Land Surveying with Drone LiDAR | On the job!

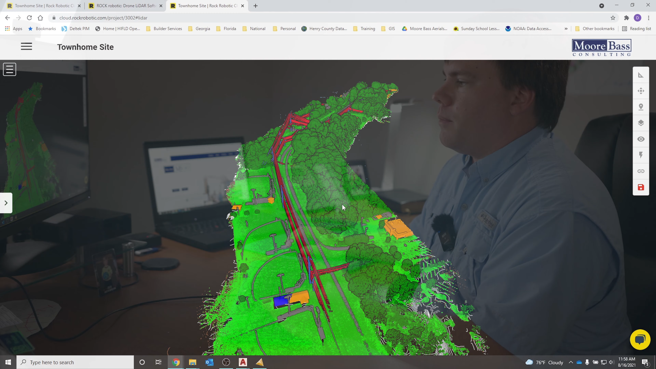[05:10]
and I come back when it's done and we start out with a raw point cloud it
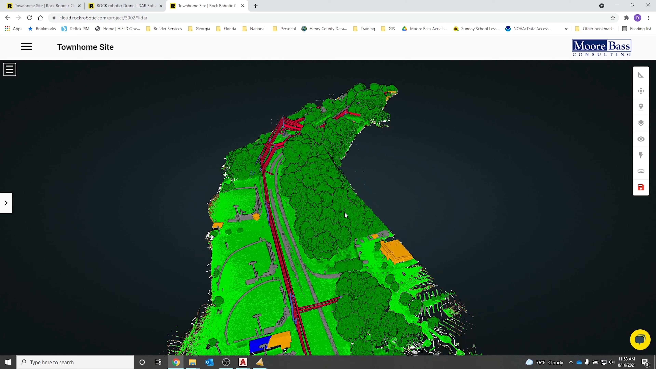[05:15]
processes it and categorizes everything based on our specifications and what we have
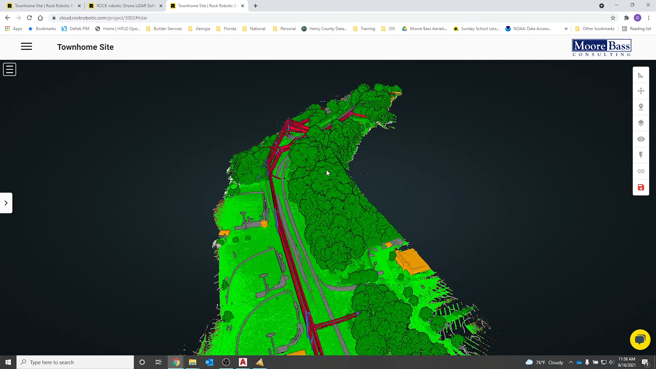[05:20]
here is the full point cloud with all the lidar classification schemes thrown in there we've got all the different colors signifying the different layers and but what
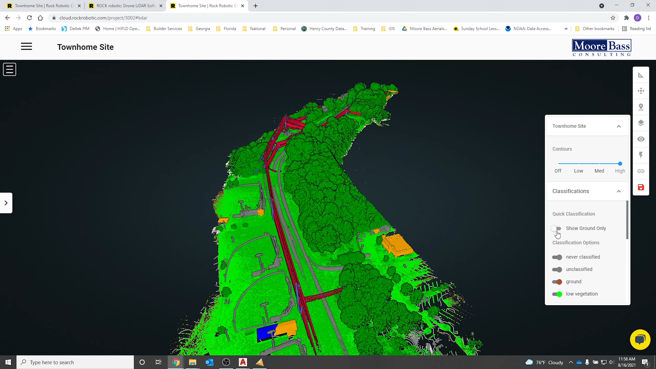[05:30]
I really need is I need to go in here and I really only care about the ground so I haven't had to do anything I've just uploaded everything with my control and so we were going
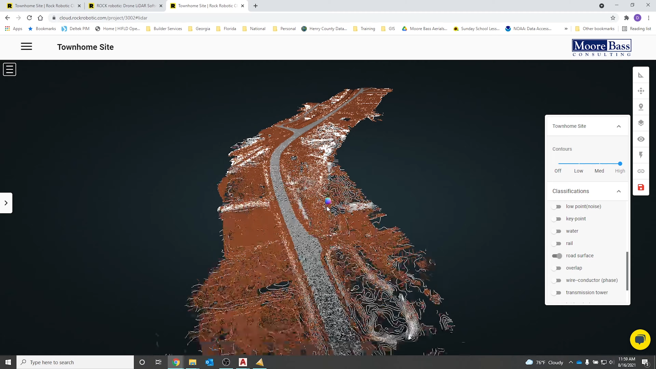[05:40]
to go show the ground and now we've isolated the ground surface and I usually turn on the road surface as well and so we have our contours turned on already you
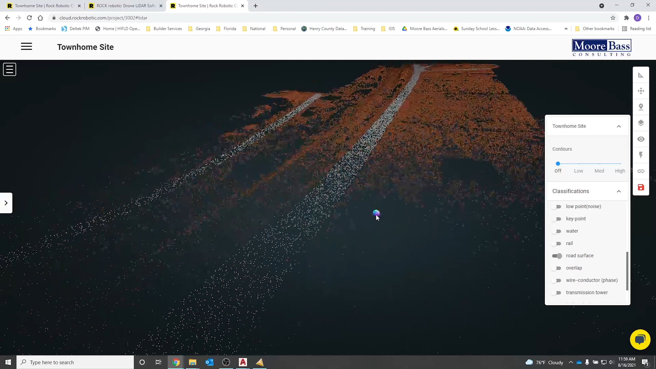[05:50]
can see it without and with if you can isolate that's a high point cloud density
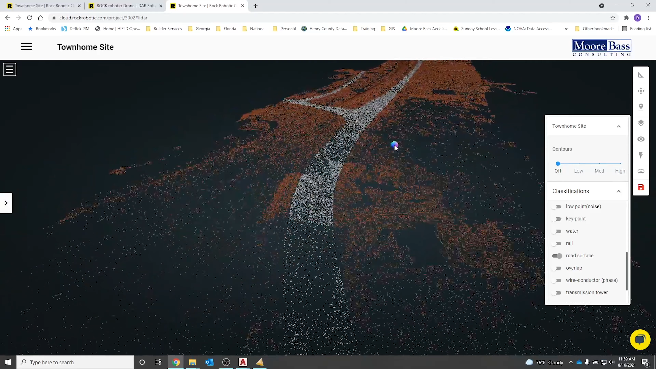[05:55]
and so you've got to compare this to what we traditionally do which would be a
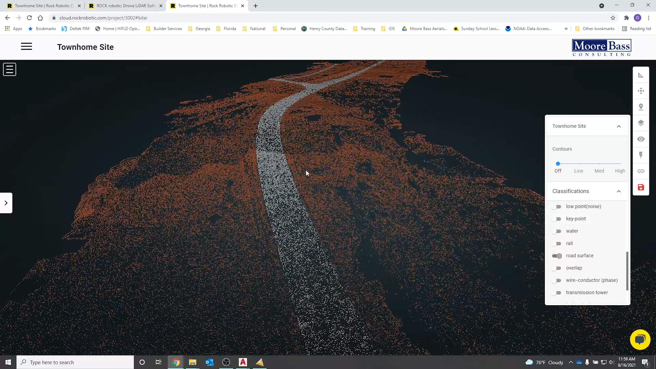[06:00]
two-man to three-man surveying crew out there with a rod and a total station you know capturing maybe you know on a good hour a couple hundred shots and you know we've got probably 450,000
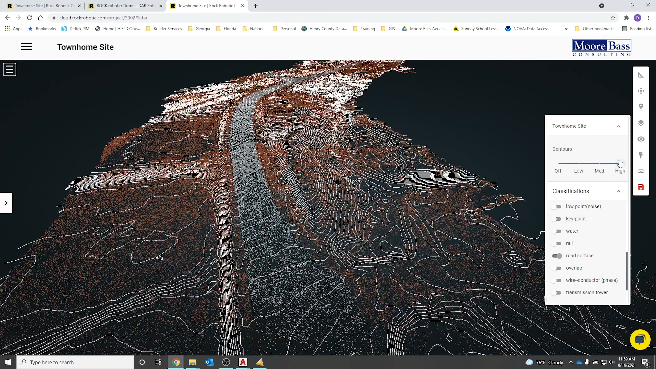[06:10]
ground shots in here in just a small area so what we're going to do is take a look at how the contours look going down the road and road is a good place to isolate and to check and see how the processing is done and based on the field conditions and based on everything that we've seen with our own eyes in the field we come back in the office and we see okay this flow
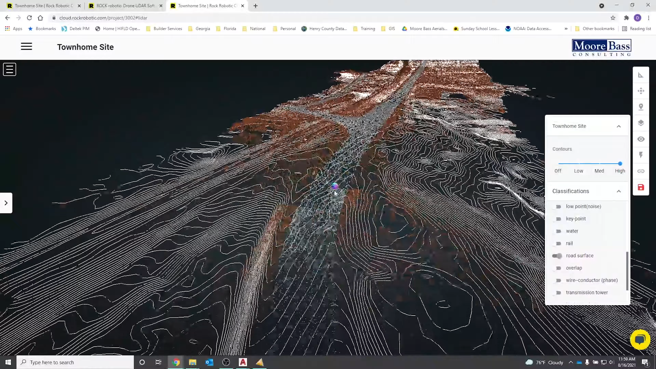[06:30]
kind of checks out to how I remember the road looking we've got ditches on both sides and we're going up and we've got an intersection with the railroad that we saw and we're seeing everything checks
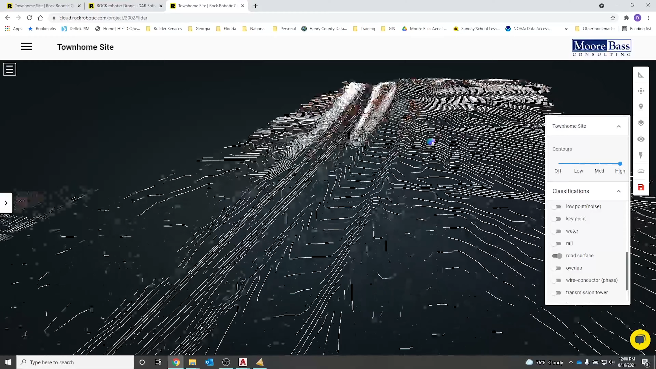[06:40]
out really good in our area of interest and we're catching it all the way to the site right here where we've been up and this was the parking lot we were in and we're getting a really
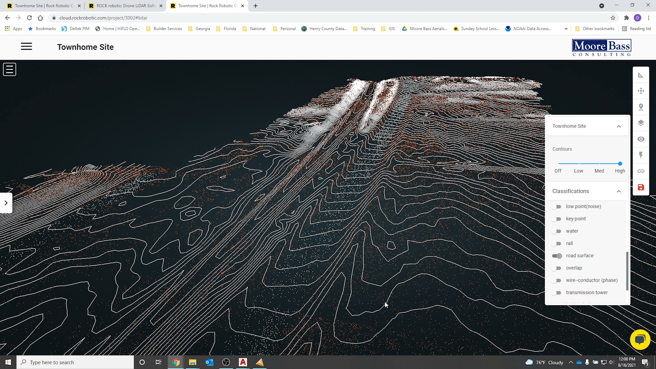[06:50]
good point density and we're able to look at these contours and everything checks out we walked around in this parking lot and we saw the low spot we saw the drain inlet and it was right here and so everything's checking out to where it needs to be in x
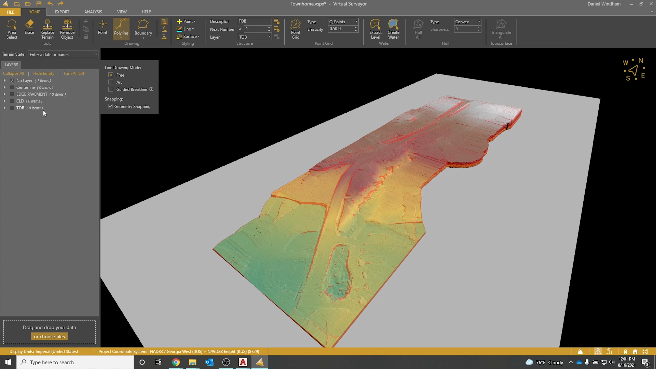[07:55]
data so we're going to use this and we're going to use the various drawing tools
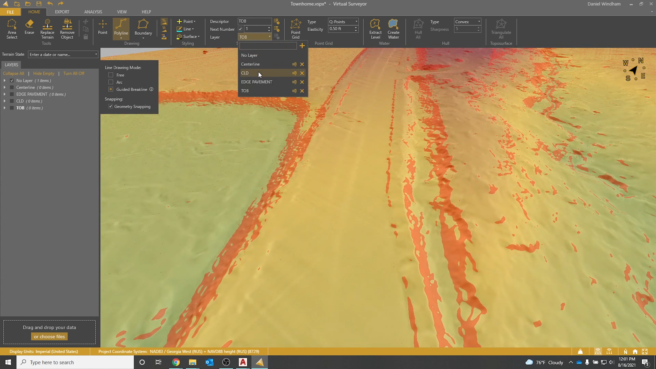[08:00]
to go in and say okay well i need to get the for example the center line of the road i don't need you know 100 000 points along the center line of the road
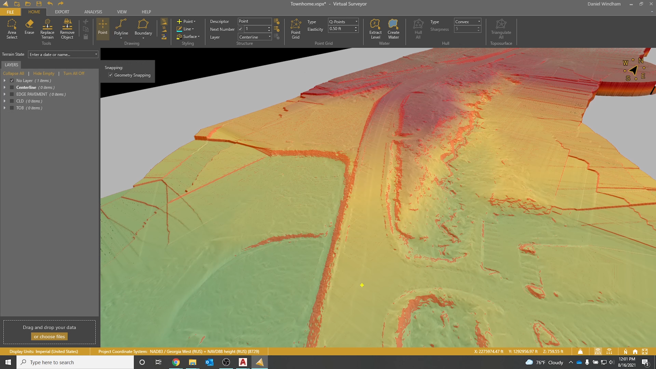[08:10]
i just need it in the same way that we would shoot it conventionally and so i'm able to actually
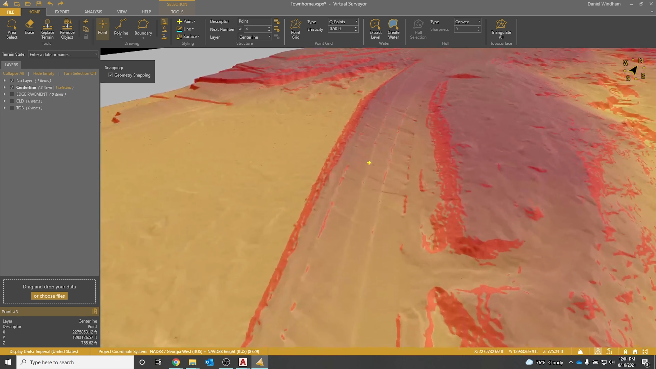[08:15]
just go in and create center line of road shots and these aren't exactly perfect but you can see right there in the lidar we're just catching each little point and when we're done we'll have this whole road from here to here and then we'll go down the edge of the road and we'll go down the top of the ditch the center line of the ditch and the other side and we're going to start creating cross sections
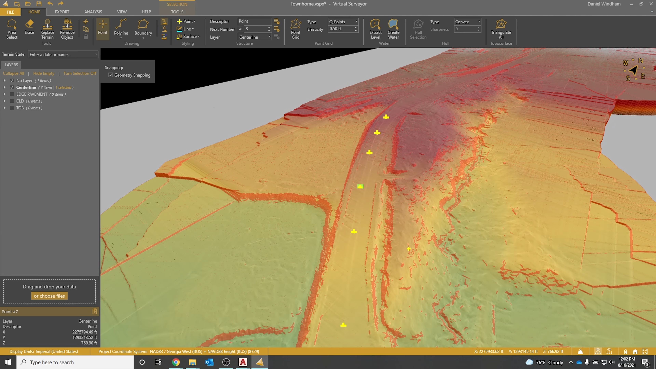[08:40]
with virtual surveyor using the lidar data from the rock cloud to be able to generate those so that we don't have to go shoot all those